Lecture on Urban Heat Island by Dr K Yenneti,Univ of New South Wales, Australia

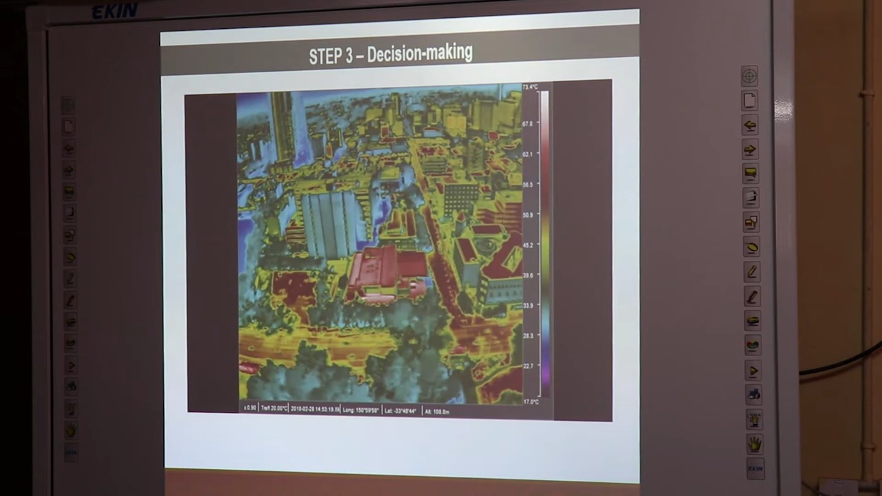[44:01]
On screen: scale top 73.4°C, scale bottom 17.0°C
So you've just seen, so that's the entire Sydney. So those are the bigger shopping malls. So that's the name.